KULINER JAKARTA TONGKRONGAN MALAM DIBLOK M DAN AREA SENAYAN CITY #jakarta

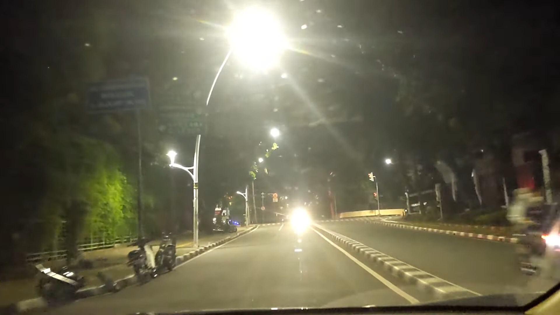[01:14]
Oke, kita mau ke Mampang Pancoran Senayan Kota. Ah, kita mau lurus ke Senayan Kota aja. Lurus ke sini. Oke, lurus terus sampai ke Senayan Kota. Kalau lurus ke sana Senayan Kota.
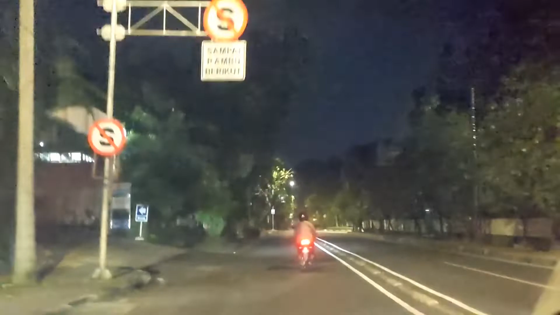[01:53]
Lurus terus ya. Kita lurus terus. Mau ke daerah Senayan.
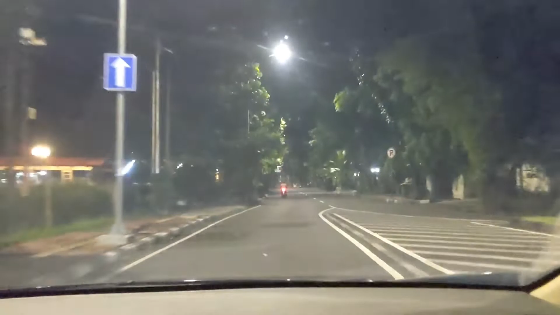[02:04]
Jalanannya sepi ya kalau di sini ya. Enak juga kalau malam nih. Oke, guys. Senayan. Lurus terus saja. Aduh, lampu merahnya mati lagi.
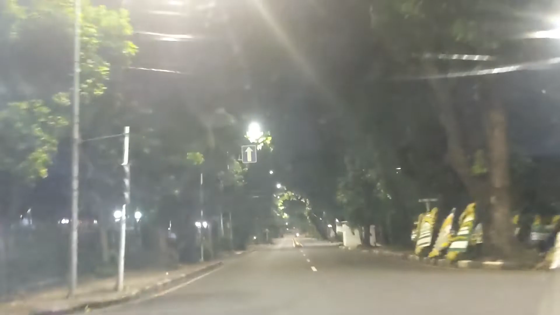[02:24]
Lurus terus sampai ke Senayan ya. Cepat lo jalan sini lo. Nah, itu udah kelihatan tower SCTP kan? Kita bisa lihat di daerah Jakarta ini sih pusat dan selatan ya. Kalau Blok M kan Jakarta Selatan. Nah, ini emang tempat-tempatnya anak-anak muda nongkrong gitu. Duh, ini mana nih ditutup lagi.
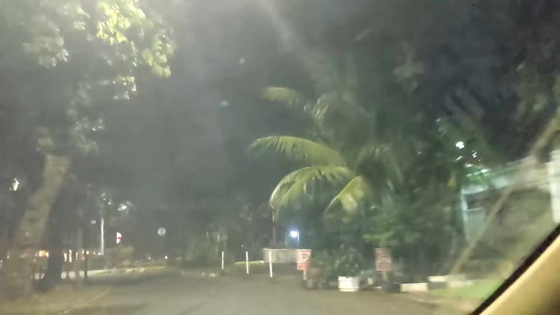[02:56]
Jadi gimana dong kita? Nah, ini Starbucks. Starbucks-nya ini juga banyak banget tongkrongannya.
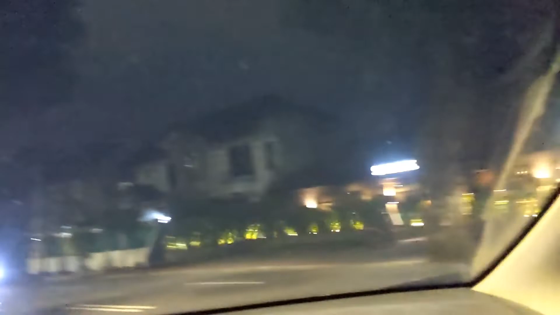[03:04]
Dan kita kan maunya kan ke ini ya, ke Blok M ya.
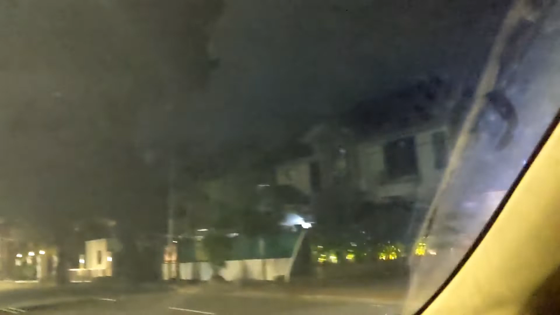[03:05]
Kenapa harus ke arah sini dulu ya? Oh ya, ini ditutup tadi kalau jalan sebelah sana. Nah, ini kita mau ke Sleepy.
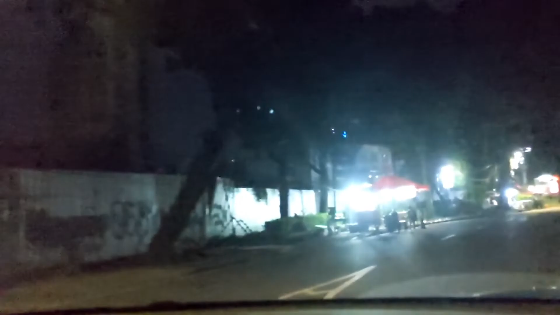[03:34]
Ada sate taichan lagi, sate taichan Senayan. Kalau tadi kita di Bang Ocin, kali sini kita lanjut lagi sate taichan lagi, guys. Dan di sini lebih banyak lagi nanti tumpukan sate taichan semua.
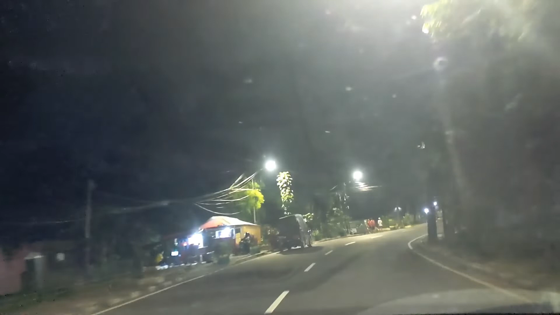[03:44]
Nah, kita bisa lihat. Jadi tongkrongan Blok M Plaza itu juga tempat-tempat anak-anak muda juga yang tadi tuh kita lewat.
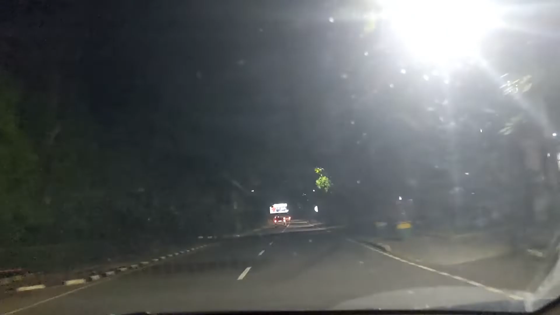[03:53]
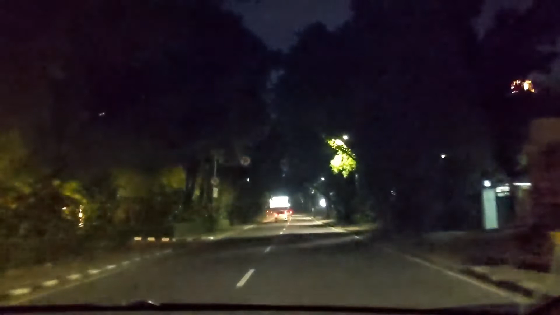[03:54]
Nah, di sini juga enggak kalah juga di depan Mustopo itu di sampingnya Senayan City. Nah, itu sate taichan juga banyak banget.
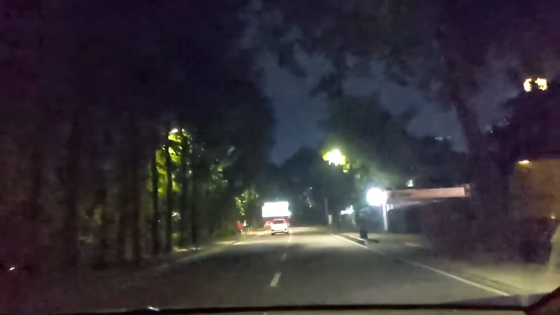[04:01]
Kita bisa lihat ya, nanti kita lewatin seperti apa ramenya. Tapi gak biasanya diusir-usirin tuh,
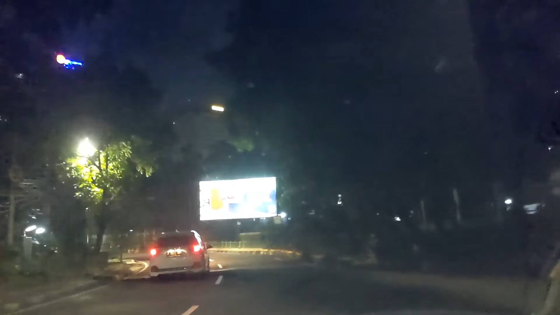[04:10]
karena sekarang ini kan zaman corona ya, nggak bisa semuanya harus bisa jualan di situ. Nah, ini kita bisa lihat
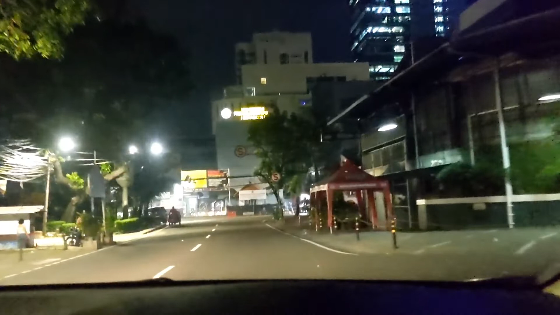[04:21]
sate taichan ya, berasa nanti ya. Nah, taichan semua guys sepanjang perjalanan.
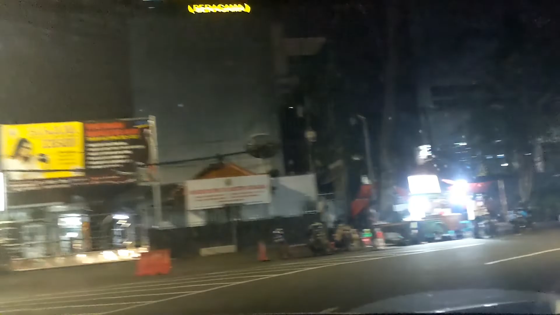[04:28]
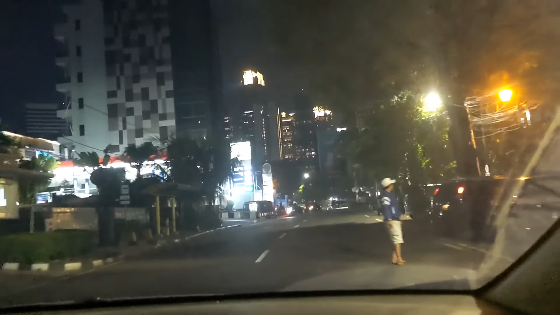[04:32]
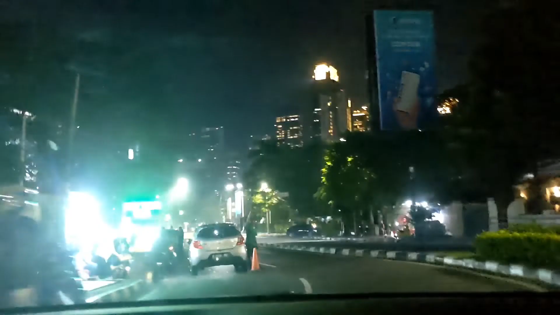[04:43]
Taichan, Taichan, Taichan, Taichan, Taichan, Taichan, Taichan, Taichan, Taichan, Taichan, Taichan, Taichan semua nih. Ini samping, sampai ke sini semuanya. Tapi belum, nggak terlalu rame karena
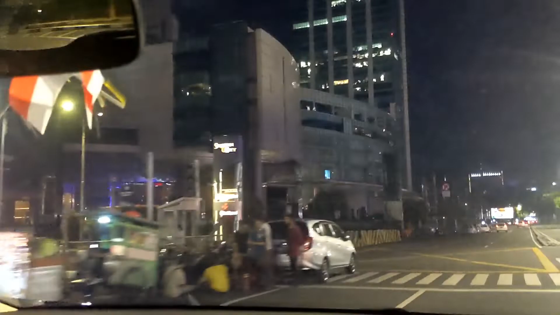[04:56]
Malamnya malam biasa, mungkin besok orang hari malam Jumat ini ya.